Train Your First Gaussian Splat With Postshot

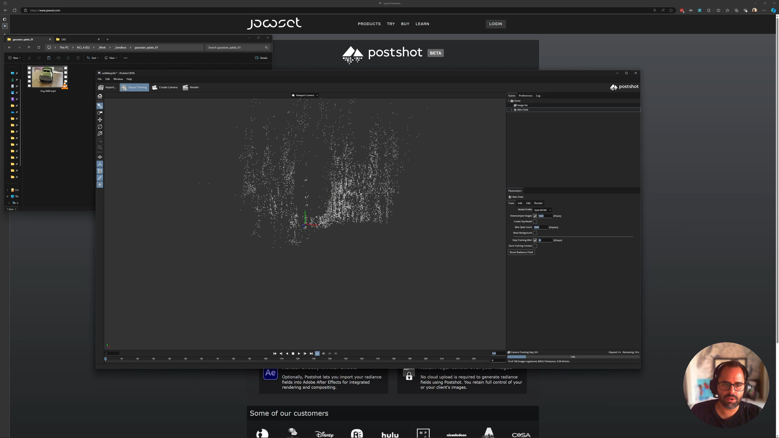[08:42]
So, we start seeing our point cloud, and we can see our little truck there starting to get populated. So, while this is happening, I wanted to show you something else.
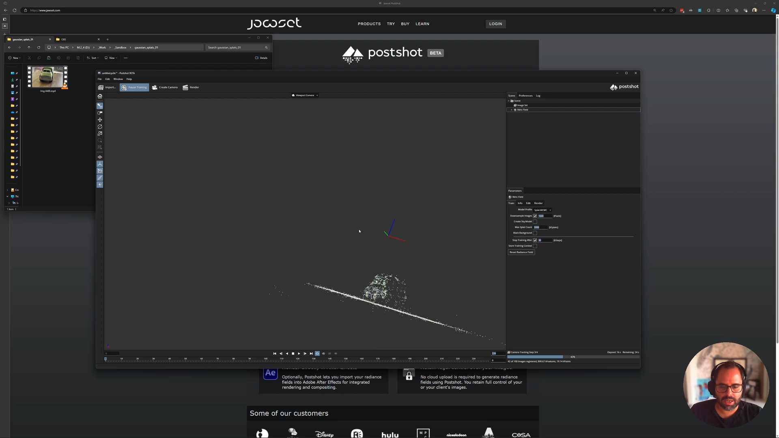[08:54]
So, you can see, again, the point cloud is populating.
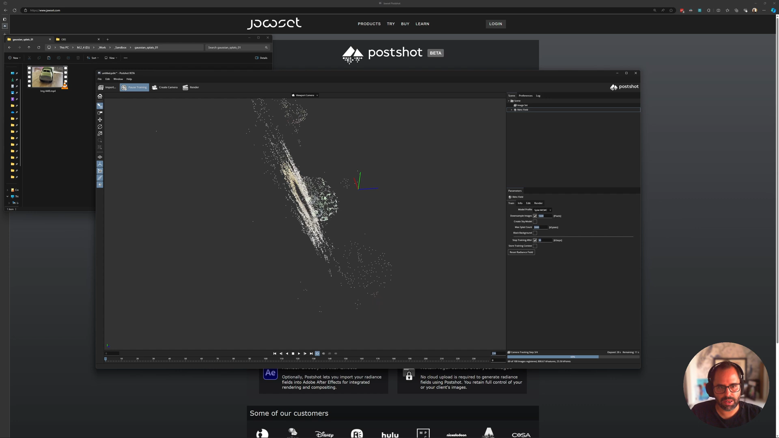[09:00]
It's not oriented correctly. So, I think we can just fix that just so it's easier for us to navigate. And let's go back to that, and you can see, you can more or less make up the truck there.
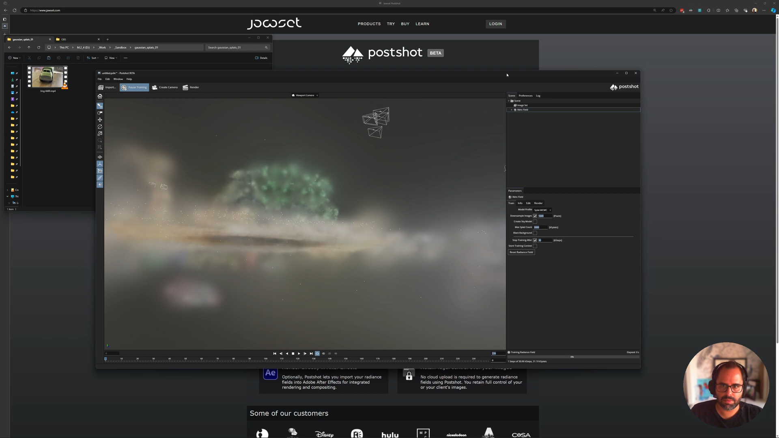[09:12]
And then, once the cameras are all placed in space, you see, it starts showing us those splats in context.
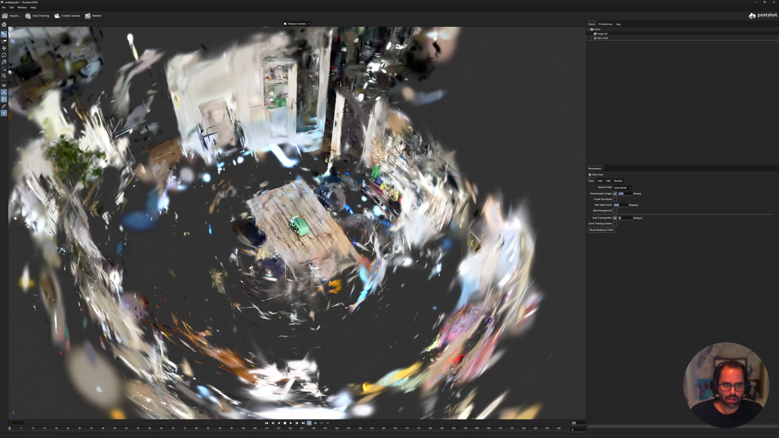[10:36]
And this is the stuff we want to get rid of because what we want is just our subject.
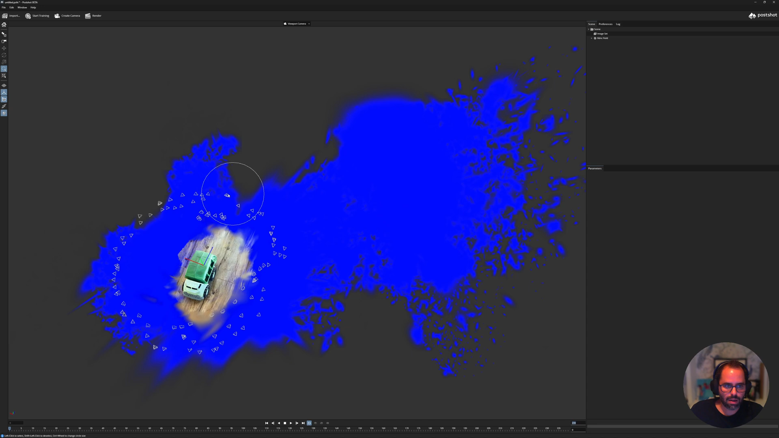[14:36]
hit again delete selection here and then you can see there's always stragglers.
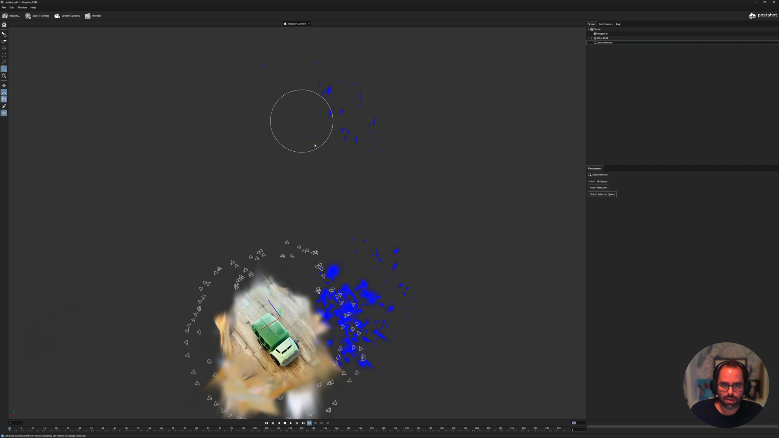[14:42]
So, the nice thing is that when you bring it into other softwares like for example Unreal I've tested they also have tools for you to crop your splats.
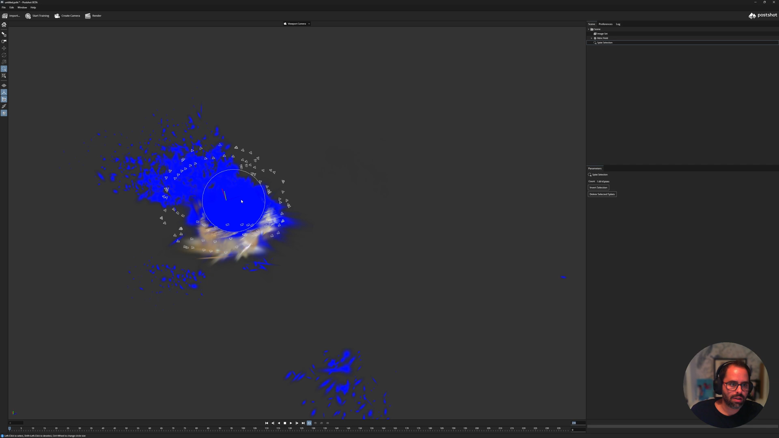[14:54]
So, this is like step one of cleaning you know, make sure that you do grab everything.
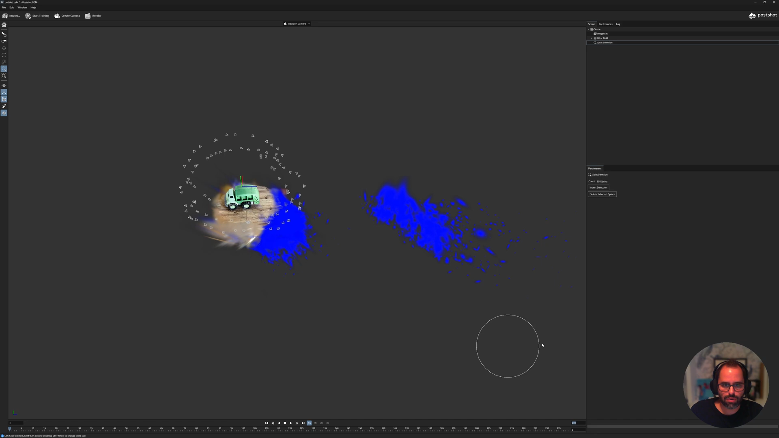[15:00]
It looks like we have a lot of floaters that we can't even see which is a bit annoying but I guess that's just the nature of the beast, right?
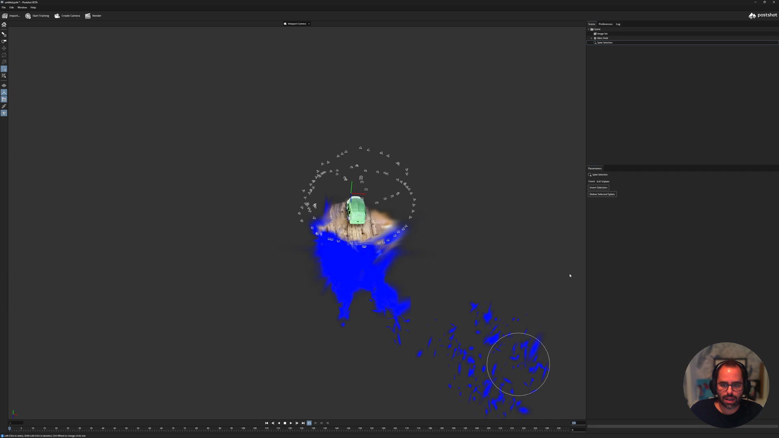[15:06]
So, I'm making sure I'm selecting as much as I can from the outside here and then let's see if I delete that did I kill my truck?